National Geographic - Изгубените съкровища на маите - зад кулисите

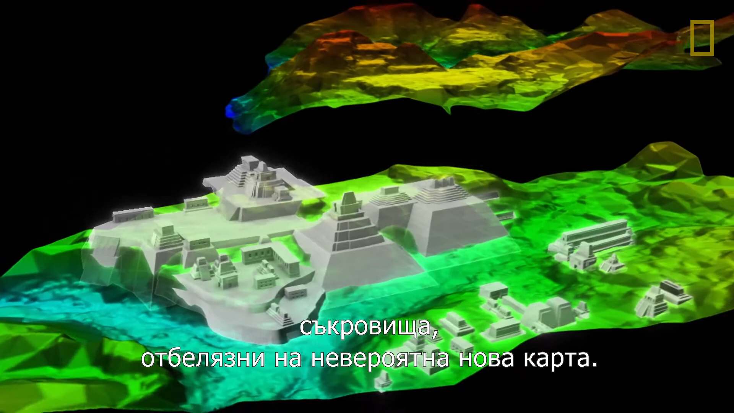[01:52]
More than 60,000 man-made structures brought to light in an incredible new treasure map.